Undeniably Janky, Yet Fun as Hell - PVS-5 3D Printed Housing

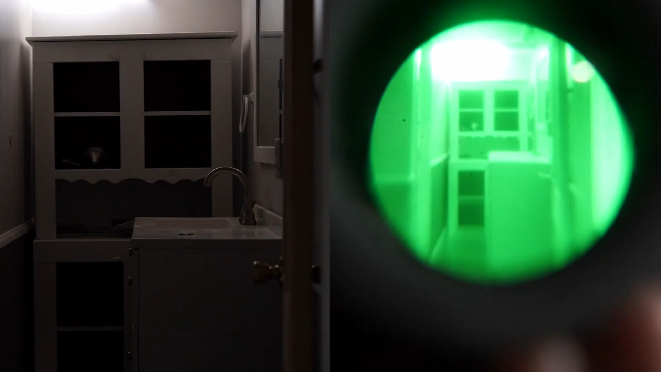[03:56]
Here's a bathroom that's been renovated.
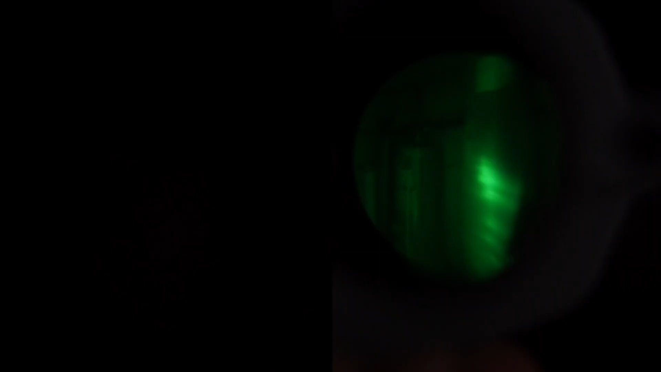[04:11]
And here, it's basically pitch black to my eye, but you can see the water heater in the furnace with the PVS-5.
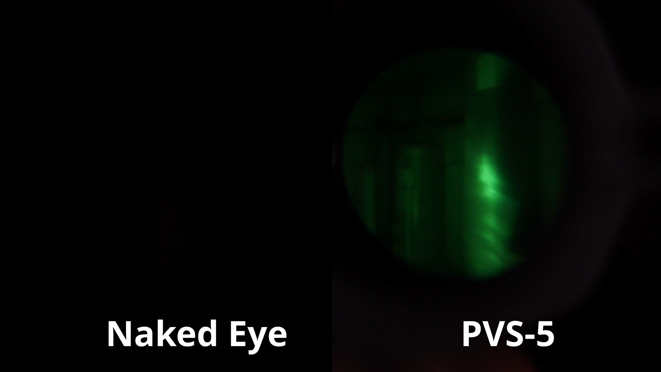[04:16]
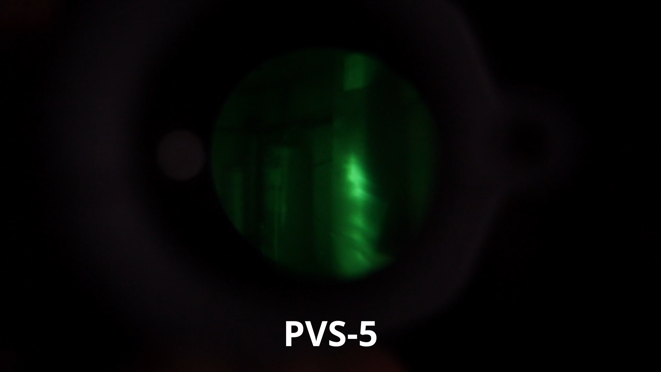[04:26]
Now, this was really bright and really dark all in one scene,
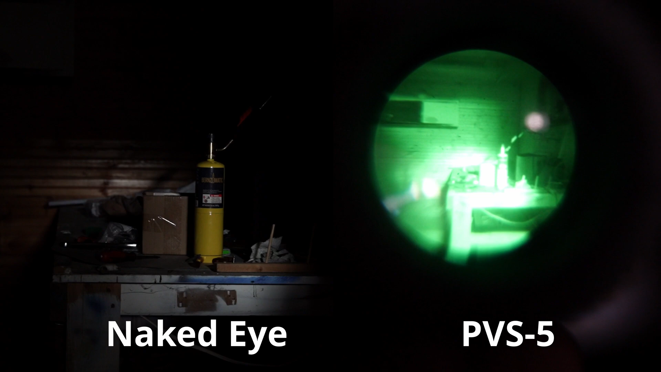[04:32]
so this is kind of a bad scenario for the PVS-5, but you can kind of see the limits. Overblown in the middle, everything else looks good.
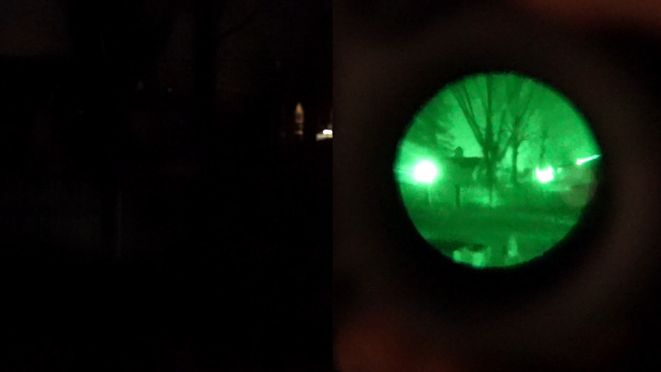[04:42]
Now, we head outside. That fence was pretty much invisible to my eyes. I can just make out a little bit in the center. Everything else was pretty much black that night.
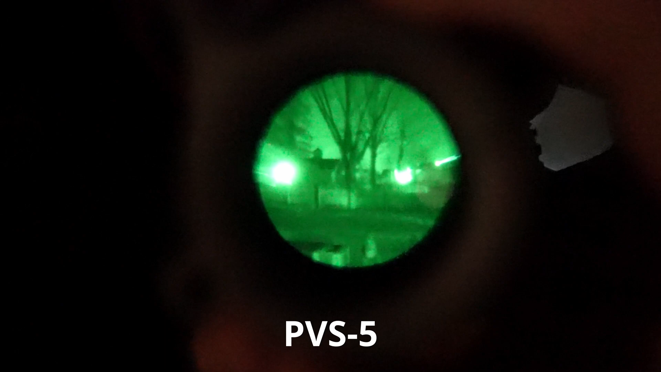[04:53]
The PVS-5, I can actually see a little bit. This would greatly benefit from an illuminator, though.
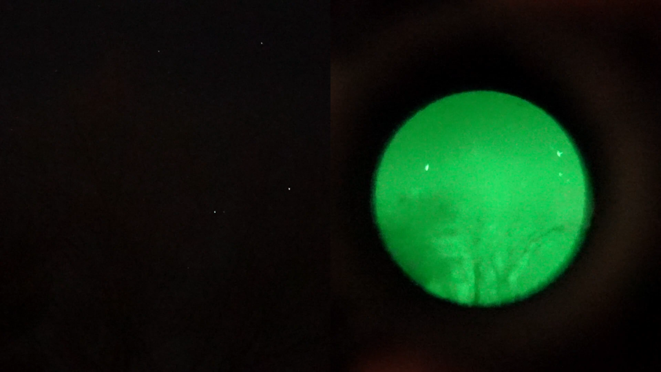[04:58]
The stars were visible by eye, and even more visible with the PVS-5,